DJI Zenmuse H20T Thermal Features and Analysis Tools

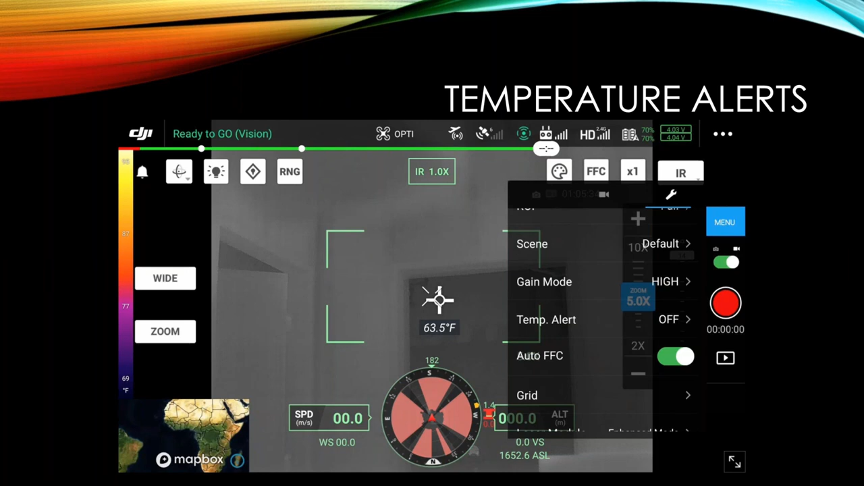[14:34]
On screen: spot 63.5°F
Just give it a few seconds, let it relaunch, and then you should see these settings available to you. So kind of a little bit of a pain if it's not working properly, but you can get it to function. All right, where am I here?
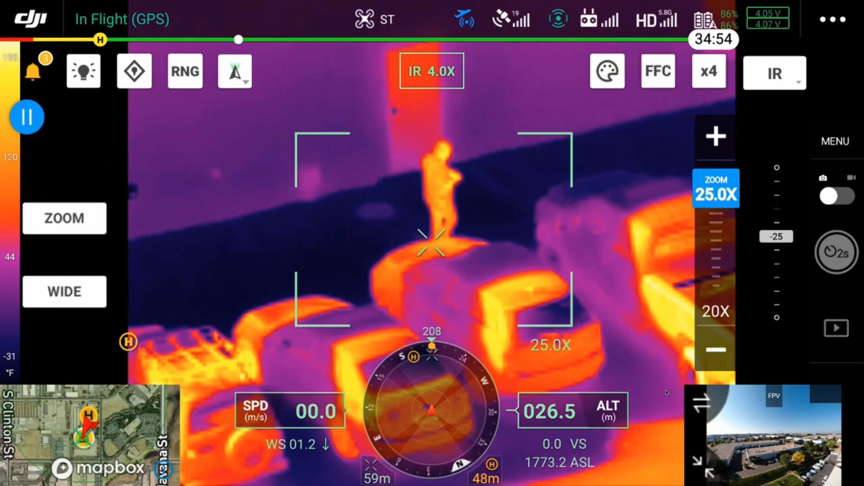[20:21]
You have enough light for the zoom camera to see the object. Then you select the smart track, and then you can switch over to the thermal camera, and it will continue to track the suspect, victim, whatever. Your object of interest, we should say.
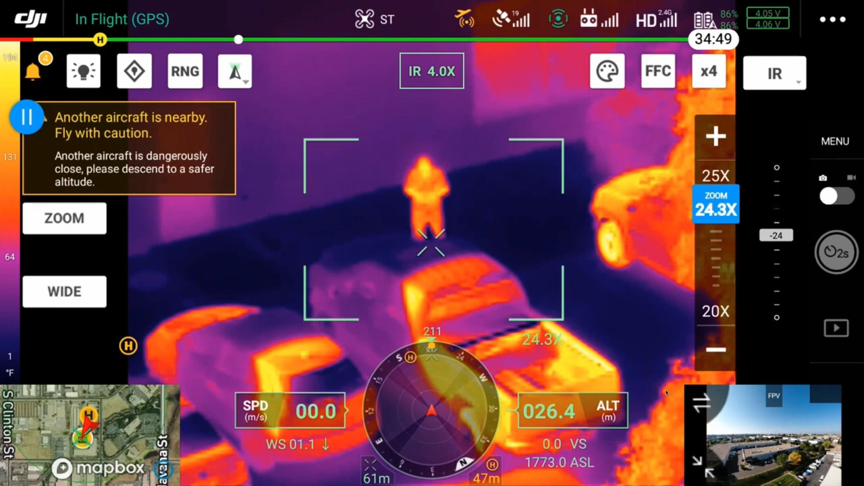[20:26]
So yes, you can use the smart track while you have the thermal camera.
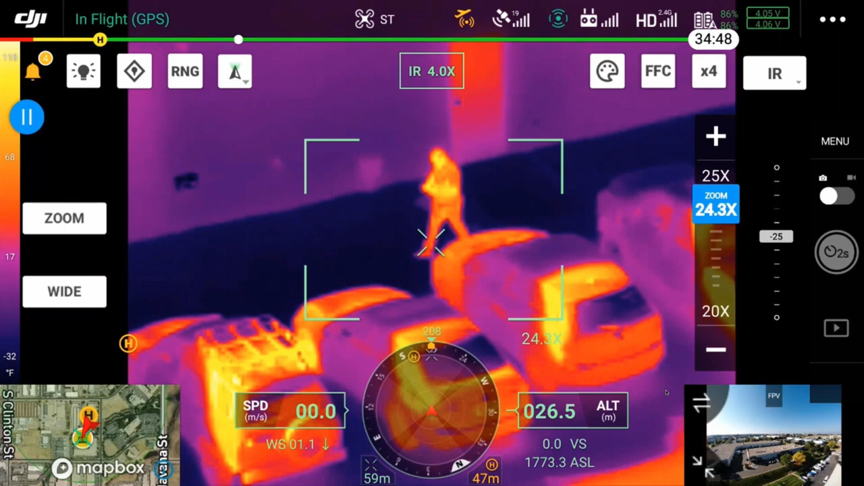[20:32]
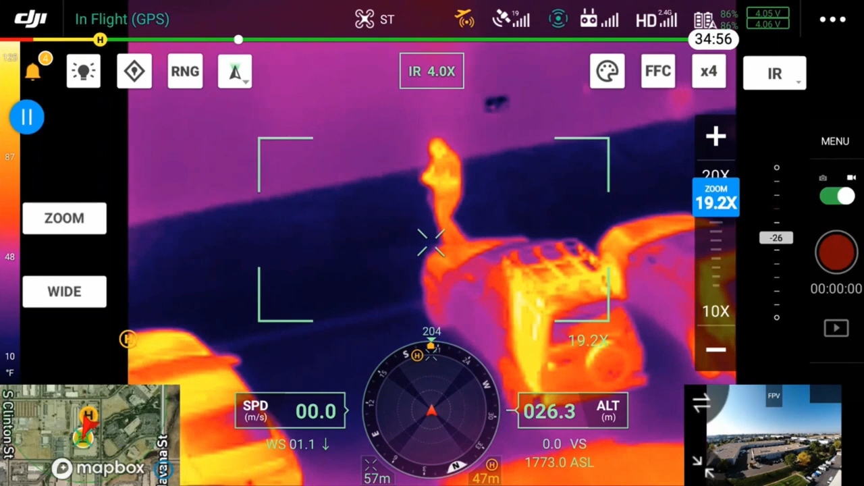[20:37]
Oh, okay.
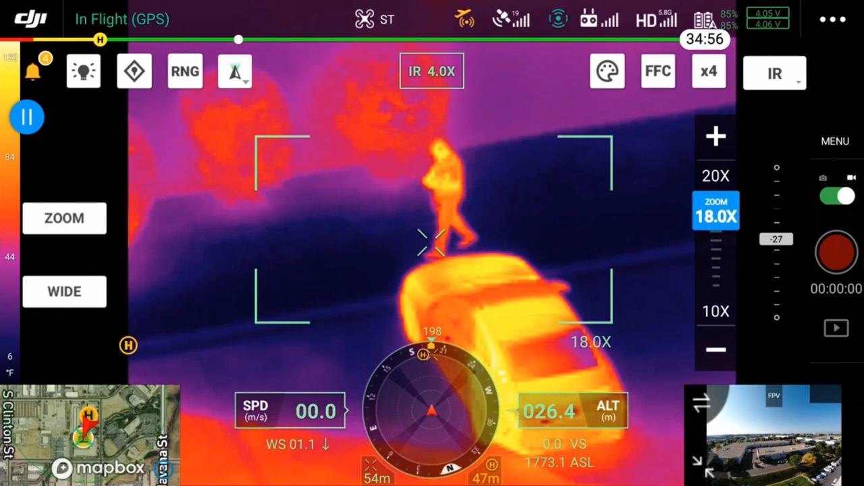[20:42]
Does the sunburn feature need to be on during the day, even if you're not using the thermal camera?
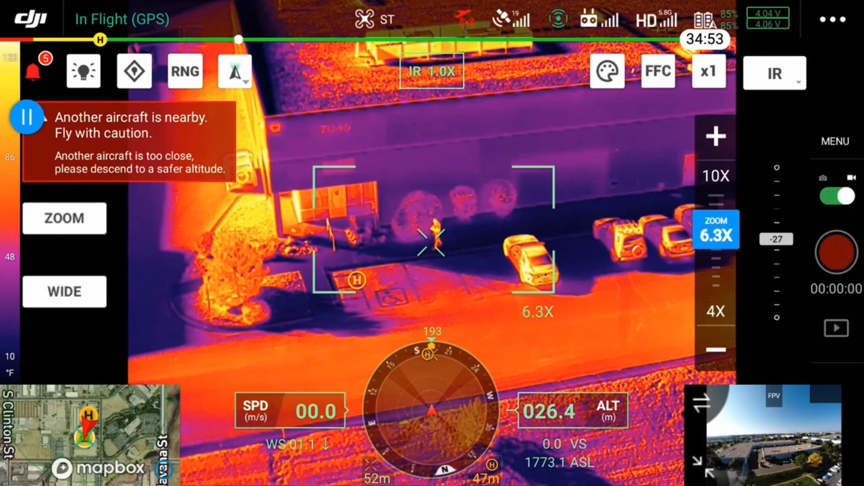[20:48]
If you have the H20T installed, yes, you want to have the sunburn feature turned on during the day. It's just a safety feature. But you know, if you're confident you're never going to be pointing it at the sun. Okay, fine. That's cool. But just in terms of a safety feature for the camera, if I've got the H20T on during the day, I want to have the sunburn feature on.
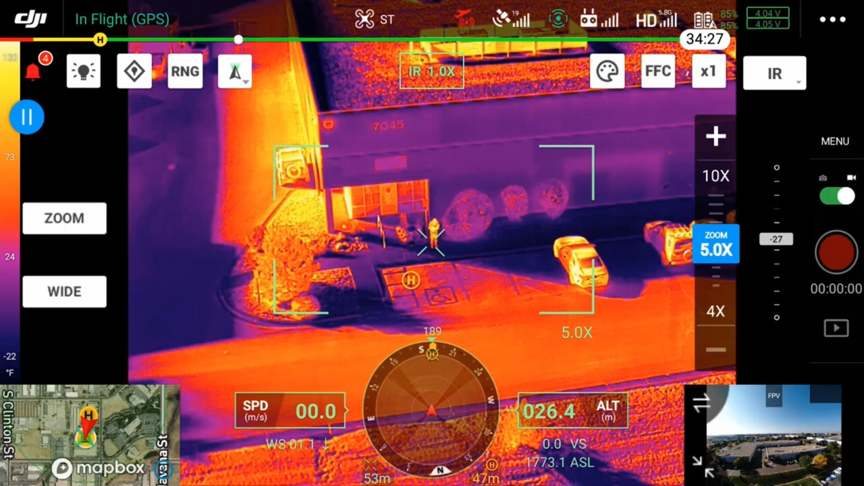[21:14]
I don't want to take the risk of burning out that sensor.
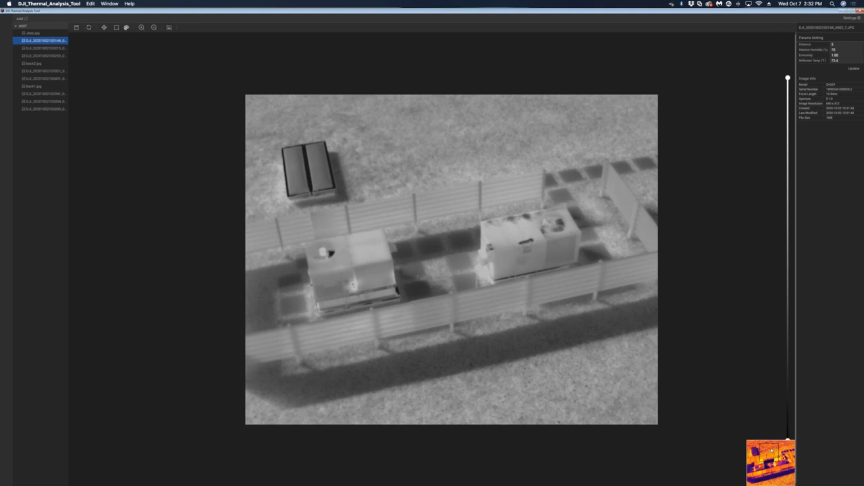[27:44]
And I can go down to the bottom corner here and move my little box around to center this up. So I've got my air conditioning system on top. Using this under windows is kind of a challenge here. Let's look over on the right hand side. We have our distance, our relative humidity, which was 21%. Really not going to affect much. Our emissivity of these objects is probably like 0.97, if I had to take a wild guess.
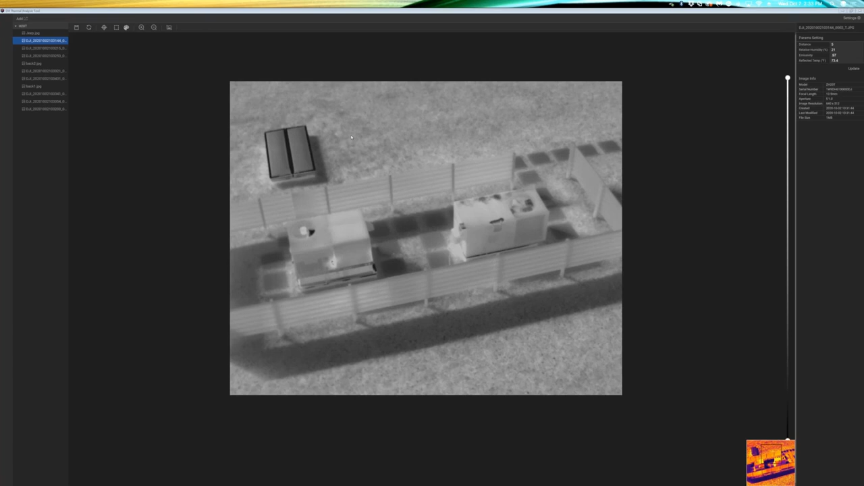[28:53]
So no, you cannot analyze videos. You can only analyze photos. Because literally every pixel represented has its temperature data. Now, if we compare a 645 12 JPEG to a radiometric JPEG, right?
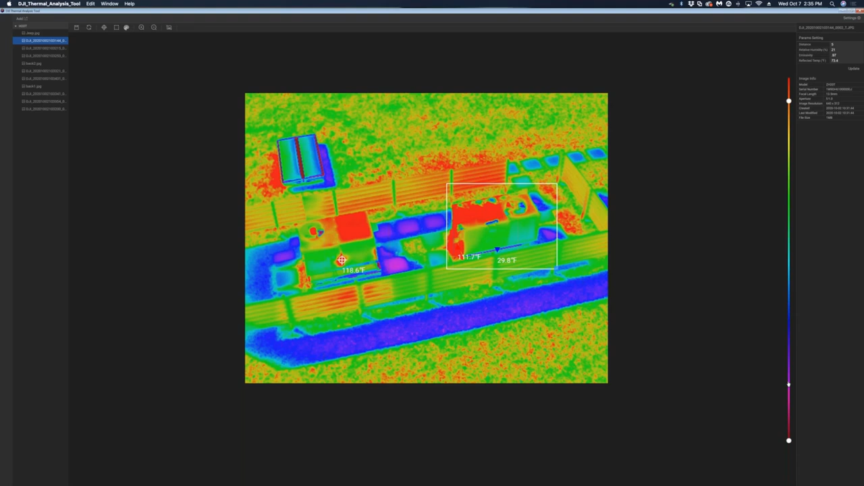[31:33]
So I can start pulling this down and going, okay, don't show me so much data, right? I only want to see stuff that's maybe, you know, 60 degrees or 70 degrees or hotter.
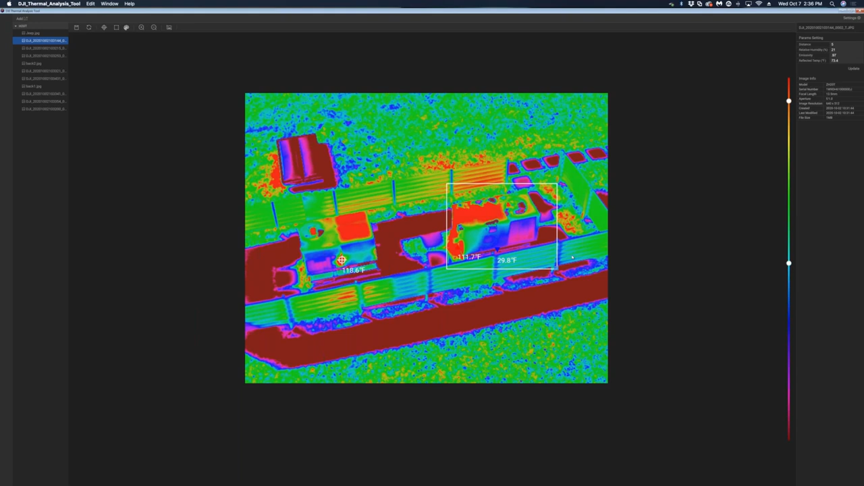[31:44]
So if I pull that up, it's going to start isolating these color temperatures for me. Now, let me go over to this other image here.
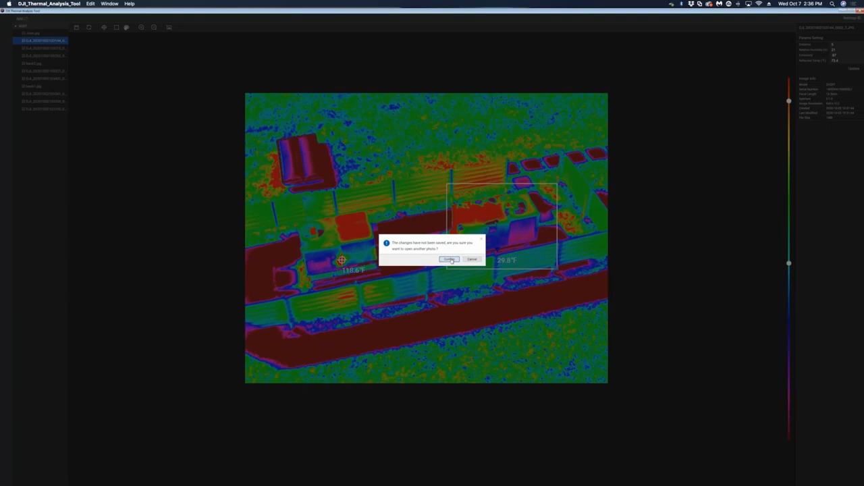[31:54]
So this is my Jeep that's been seen in the sun for a while. And I have a handful of different measurements on it, as well as a temperature box on it. So I can see the hottest, coldest. I can see the temperature of my roof, my soft top, my hard top, my hood, and get a good idea that my Jeep should probably be in the shade instead of the sun.
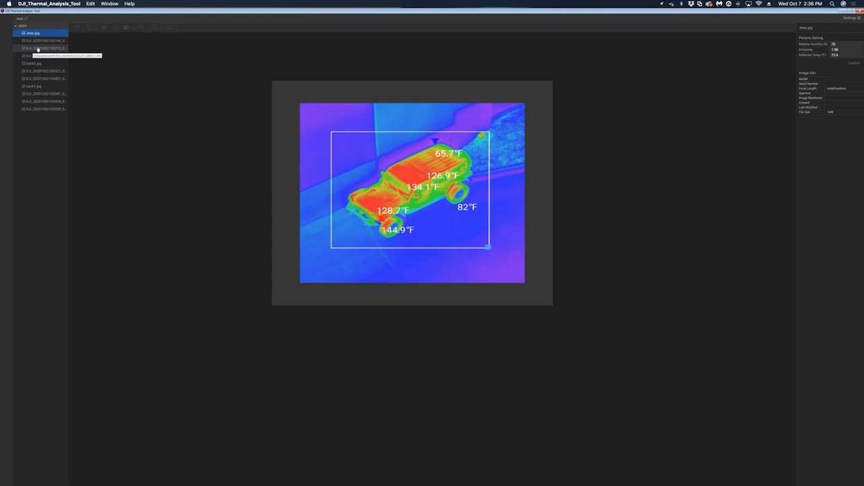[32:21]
And let's take a look at some other ones here.